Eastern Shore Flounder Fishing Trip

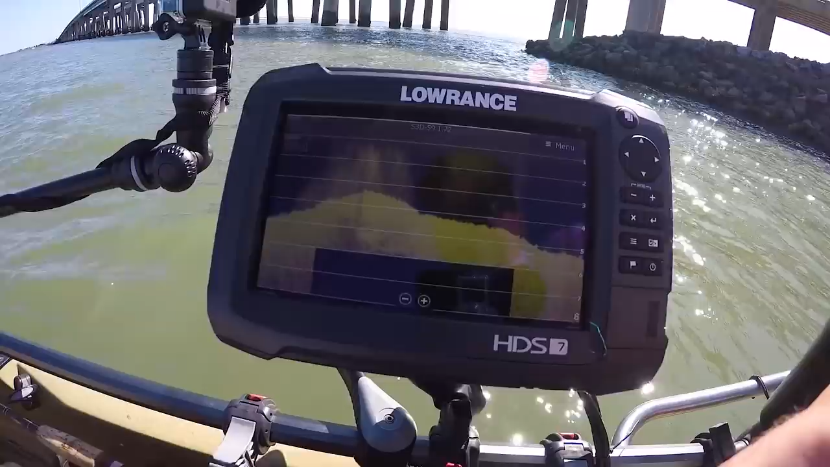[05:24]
you'll notice that there it is i hope y'all can see that pretty sharp drop off there we go it goes from like six feet down to about well maybe it keeps going on a
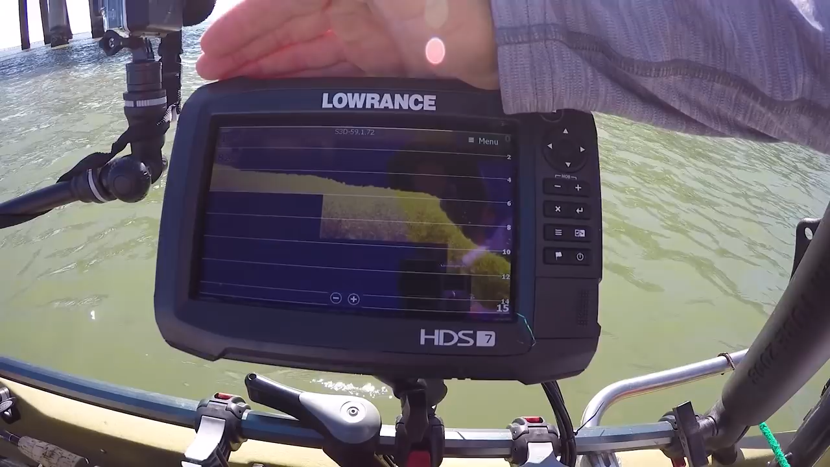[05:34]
little bit yep see 12 foot all right that's a good thing to look for to find some flounder because they'll
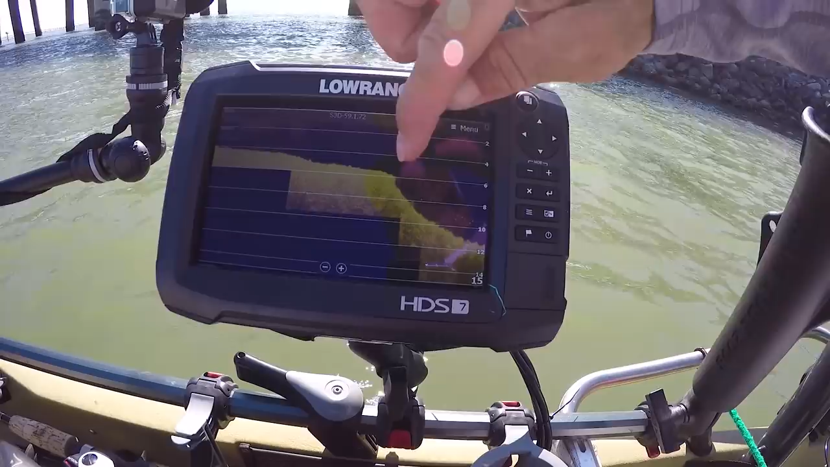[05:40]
hang out right on that slope right there waiting for something to get washed over well